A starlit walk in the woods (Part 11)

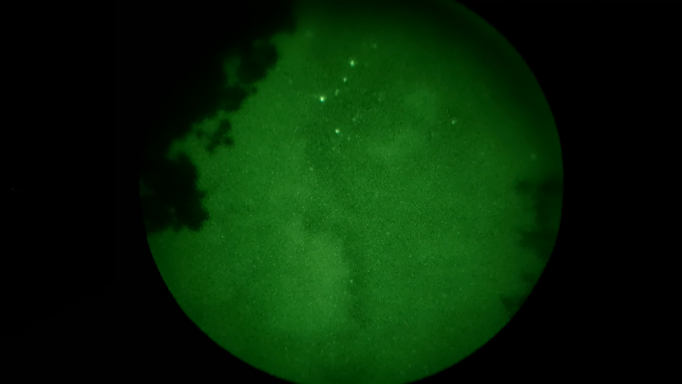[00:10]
Some bloody clouds are rolling in now, which is a bit of shit.
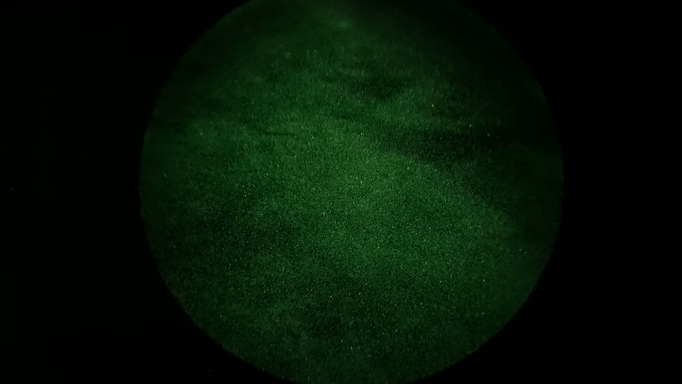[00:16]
There is a bit of light coming off the light camera.
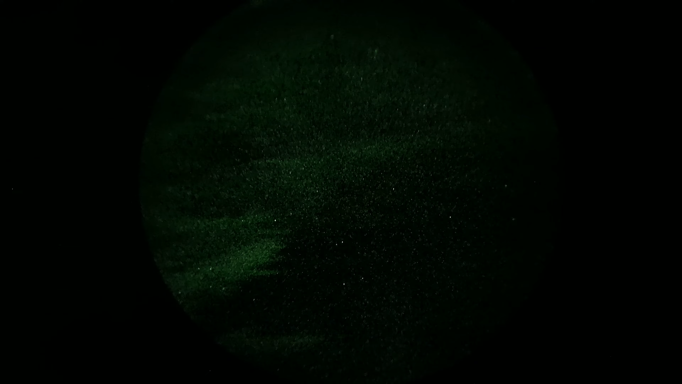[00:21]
It's not covert at all. Not very covert at all.
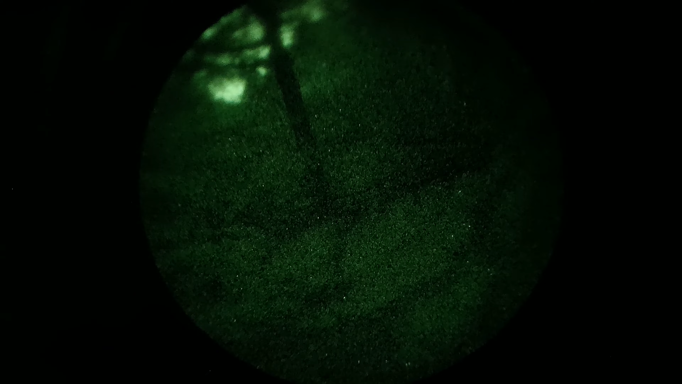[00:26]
Let's find a switch for the make.
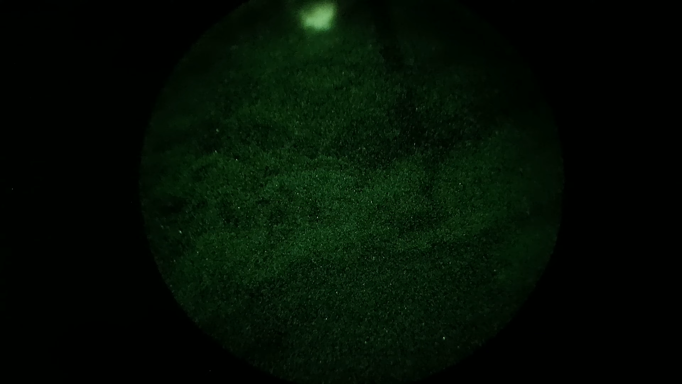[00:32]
Not a switch for the make. That's a high power.
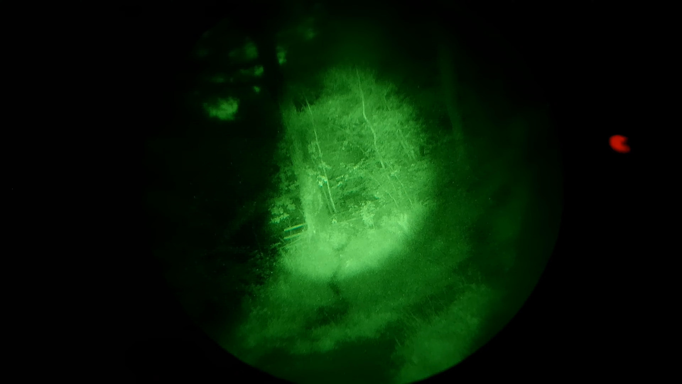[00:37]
That's not bad actually. That's a low power. It's the same as the D128.
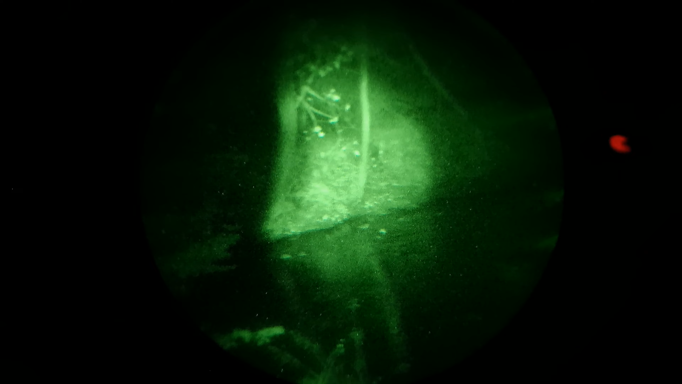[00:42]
That one's a high power, which is pretty bright to be honest.
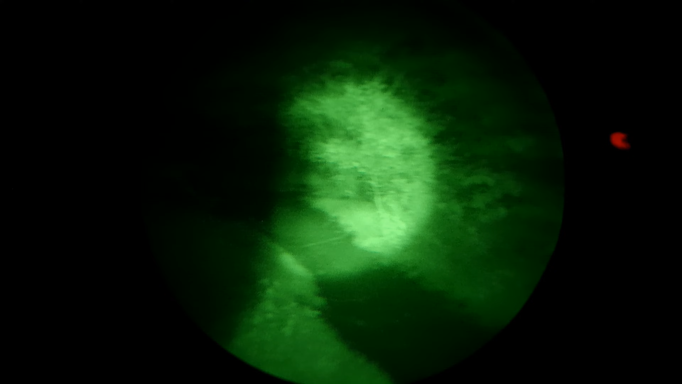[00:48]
It's pretty bright. Got quite a good slow light.